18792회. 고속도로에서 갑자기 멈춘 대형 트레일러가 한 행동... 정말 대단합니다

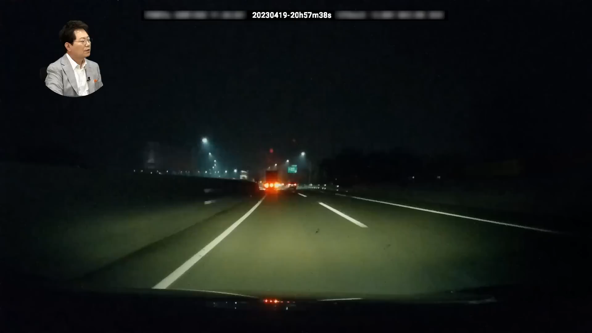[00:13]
큰 차가 왜... 어? 큰 차가 1차로 오른쪽 깜빡이 켜서 섰어? 이런 이런 이런. 와, 트레일러야!
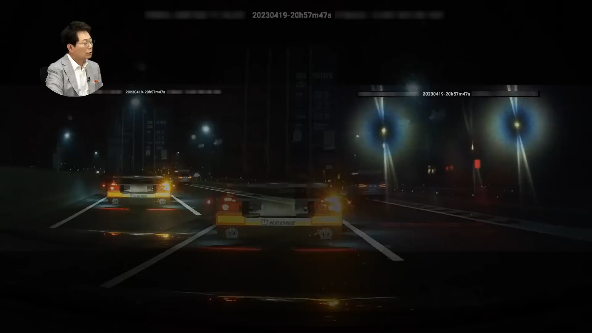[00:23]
트레일러가... 와... 하하하하하하! 우와...
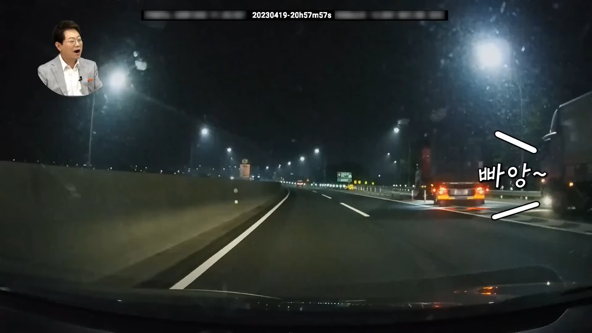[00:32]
뭐야, 이거? 비상등만 켜면 다야? 아니, 여기서. 자, 나는 멈췄는데 이렇게 걷고 나가요. 이렇게 걷고 나가.
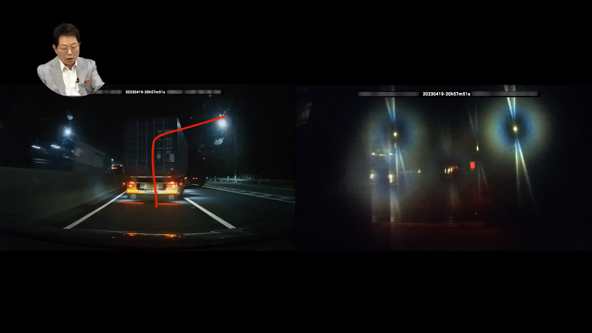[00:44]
그러니까 뒤에서, 뒤에서 대형 트럭이 오고 있었어요. 카구 트럭이...
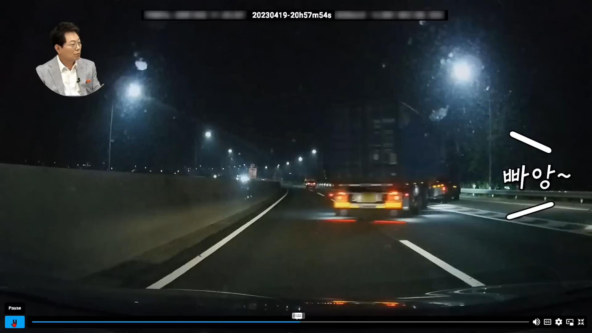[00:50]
뿌아... 하하하하하하! 아저씨! 뿌아앙! 승용차는 가끔 이렇게 날렵하게 빠져나간 차는 봤어도 저렇게 큰 트레일러가... 저거 왜 그랬죠? 아니, 미리 2차로에서 나갔어야지. 아마 그거 지나친 것 같으니까 2차로에서 못 빠져나갈, 여기서 안 될 것 같으니까 좀 2차로 와서 이렇게 꺾은 걸까요?